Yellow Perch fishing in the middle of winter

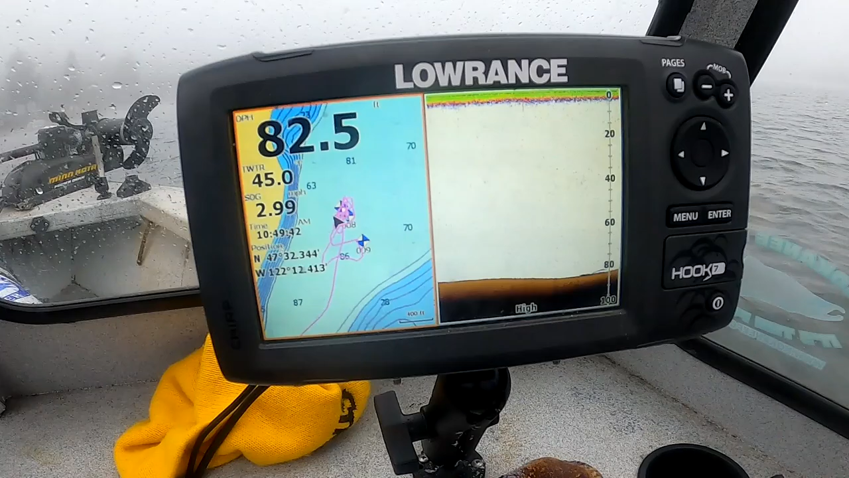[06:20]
So I don't know if you guys can see that.
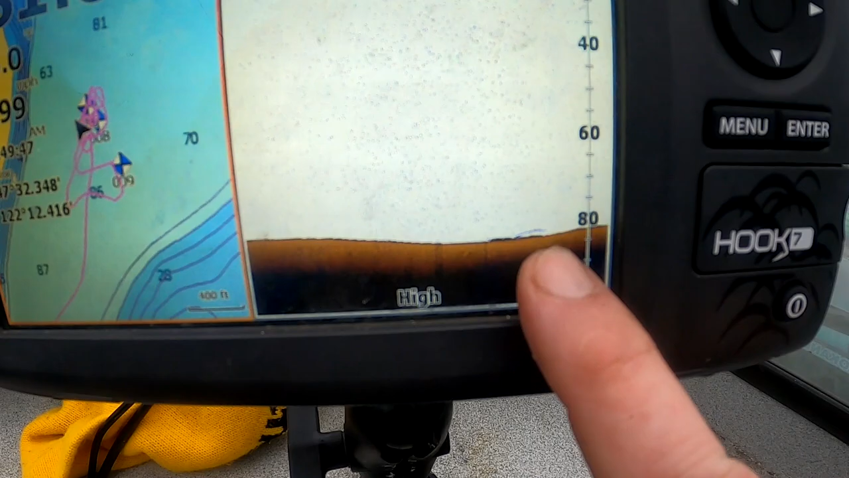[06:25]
I'm gonna push in a little closer, but we're just hitting marks just like that for these perch.
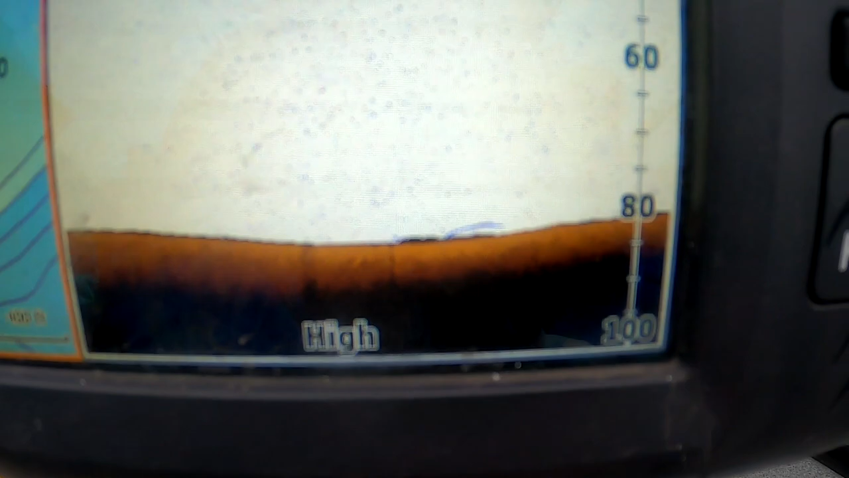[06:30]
We're not finding them in big schools today. But when we get down there, they're biting.
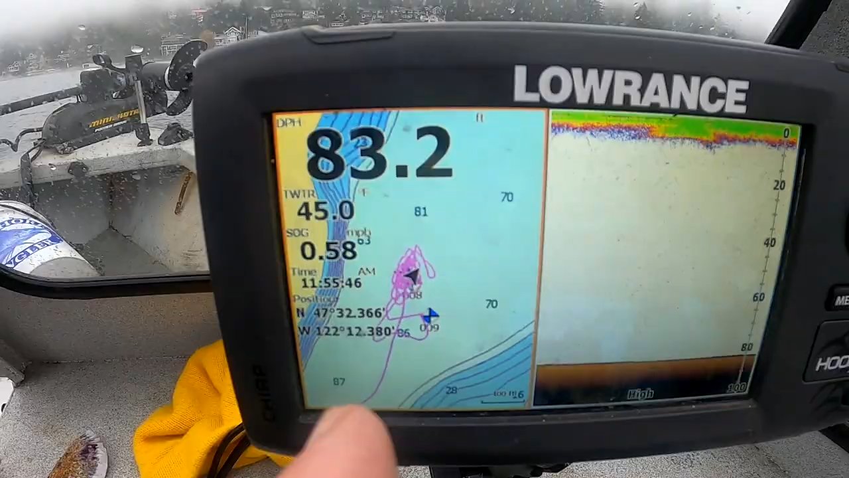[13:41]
and on the map right here, we're just going to the top and drifting kind of right back, and there's a few humps and a few marks, and you know, we're getting one or two each time. But it's really faint marks right off the bottom.
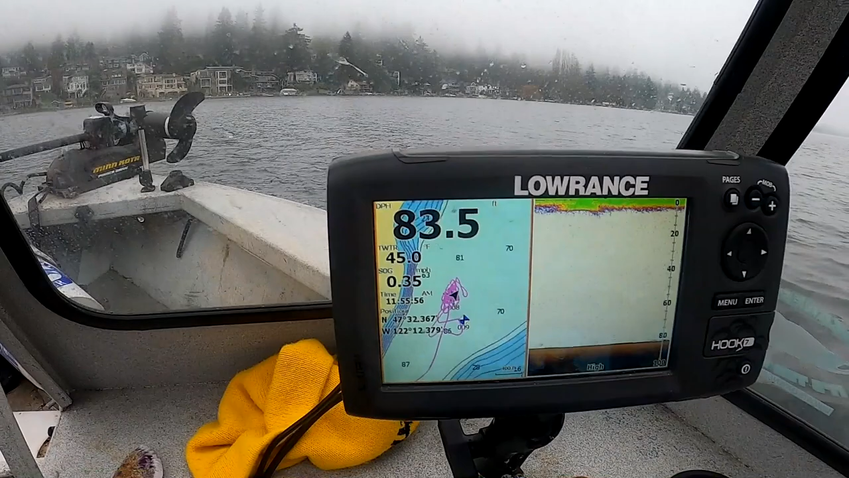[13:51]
So I don't know if you can see that, but that little line off those rocks, those are perch.
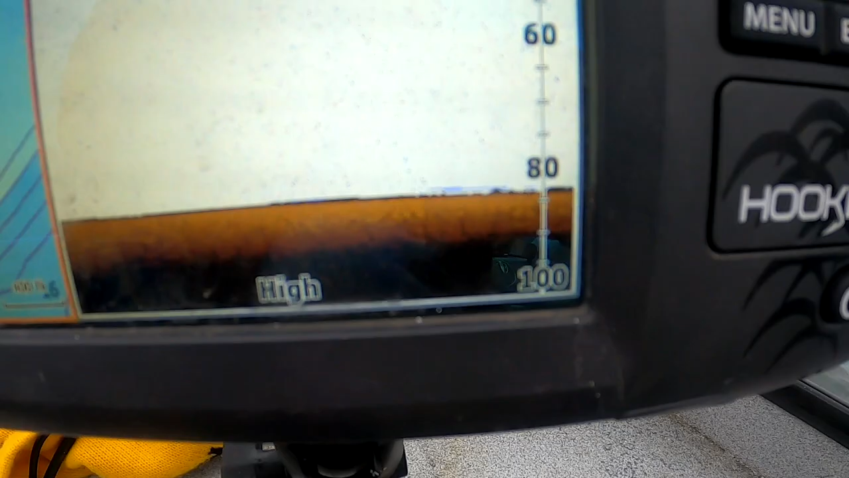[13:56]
Charlie's got one. There it is. Good job, babe.